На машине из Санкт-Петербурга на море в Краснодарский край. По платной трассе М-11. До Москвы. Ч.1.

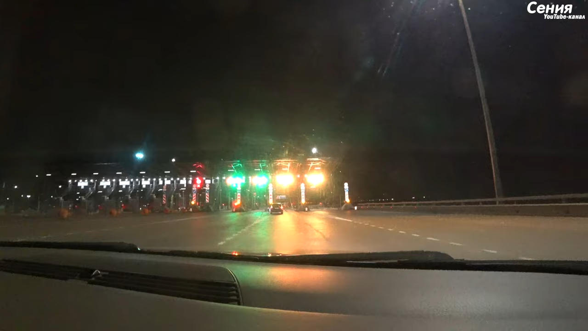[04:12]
Естественно, мы будем оплачивать либо карты, либо кассиру. Ну, как там есть. А, здесь, значит, оплата такая. Сам.
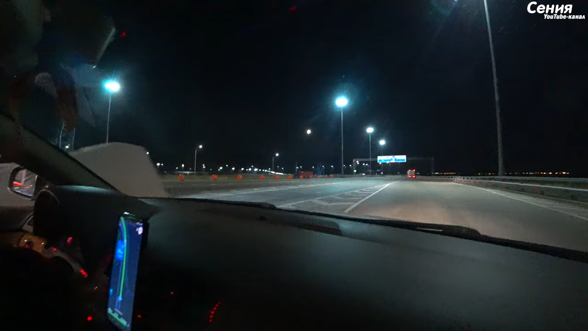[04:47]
Это нам нужен талон будет, чтобы потом оплачивать при выезде. Видите, сейчас у нас будет поворот на Москву. М-11 трасса. Москва. До Москвы нам, получается, 700 километров.